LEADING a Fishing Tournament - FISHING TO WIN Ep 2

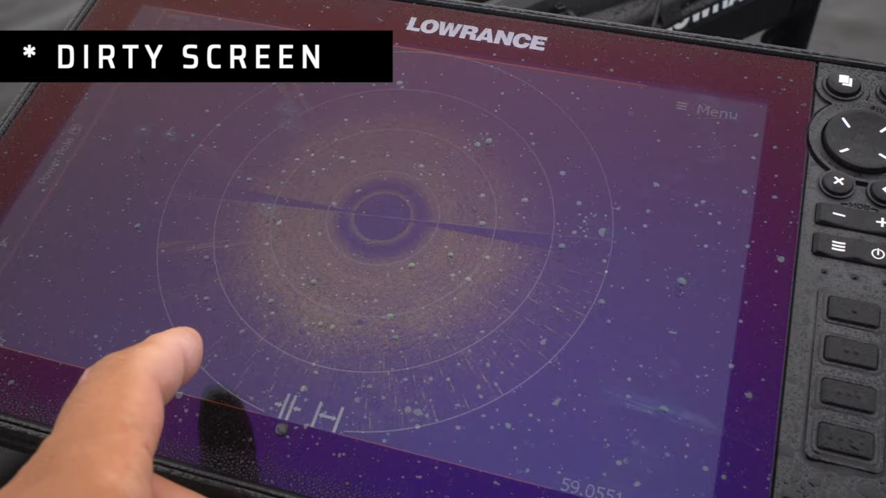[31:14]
those white bits, we'd be like, they're fish. Do you know what I mean? Like the white dots? Yeah, yeah. Is that what it looks like? Are these all fish, the nice interference?
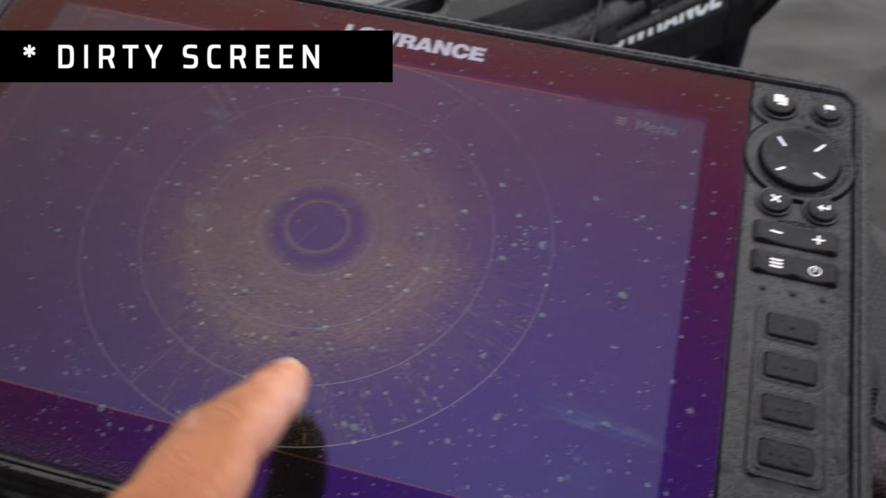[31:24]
Interference. Okay. I found in the deeper water yesterday, it was given a clearer image without the lines and stuff.
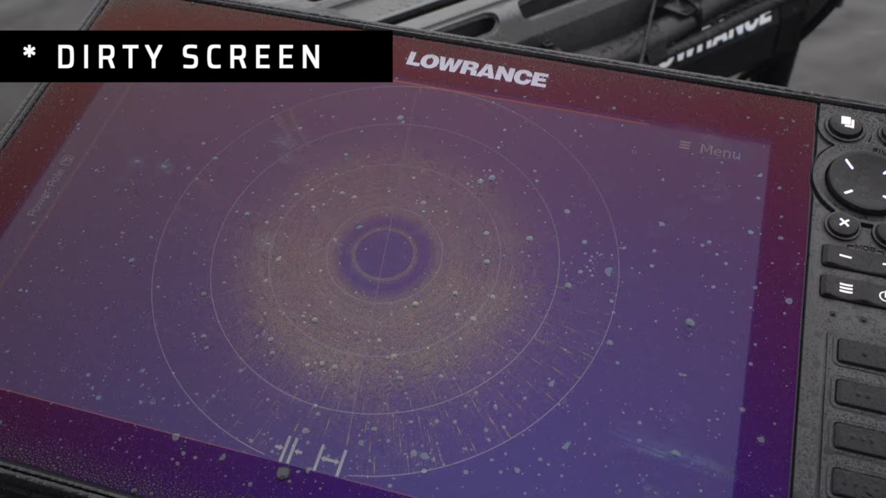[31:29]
And I had to turn off the second transducer because it was interfering as well.
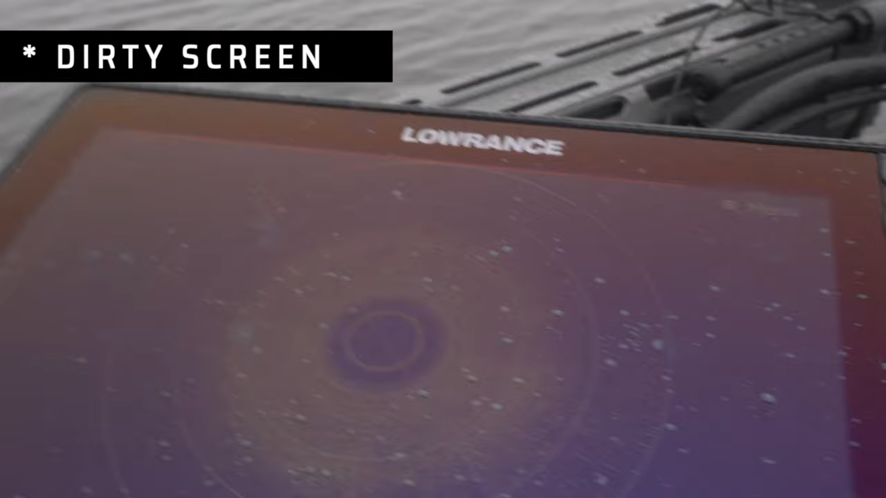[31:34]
So these would be the fish here then? Yeah, yeah. Yeah, okay.
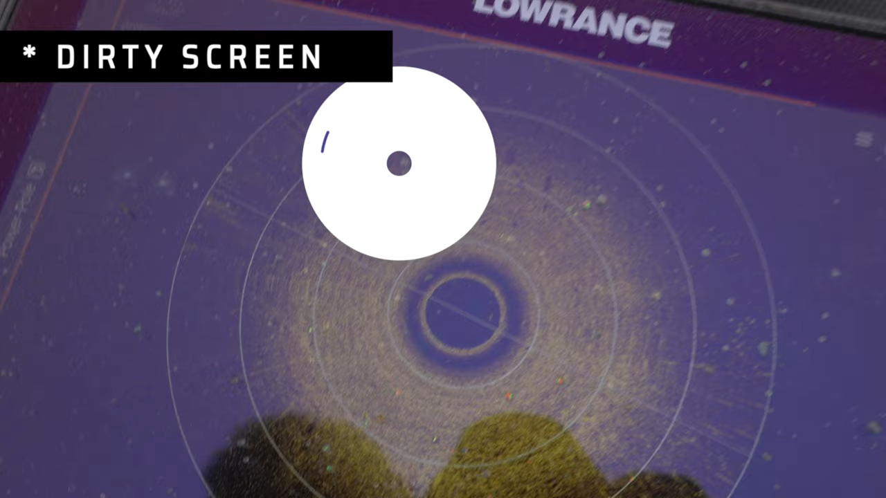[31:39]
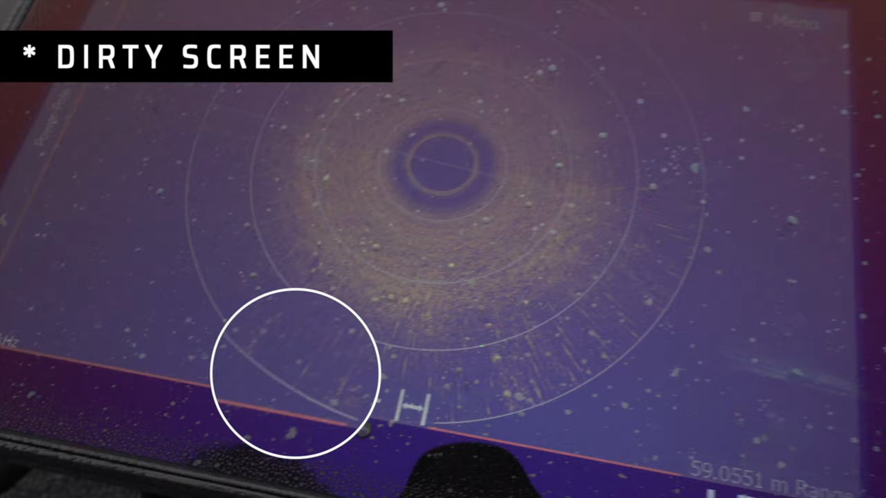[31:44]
So does it continue to go back and forth, does it? Yeah, it just goes back and forth, back and forth.
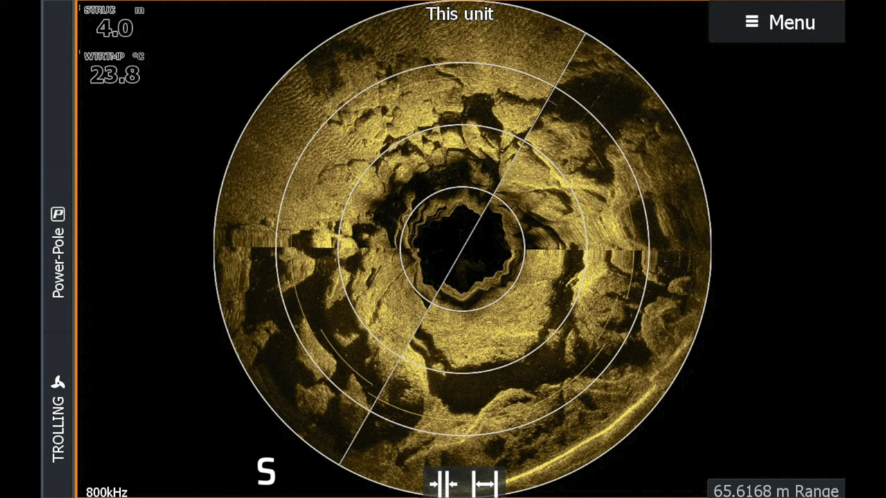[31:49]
On screen: water 23.8°C
Oh, how interesting. Might really appreciate that, thanks.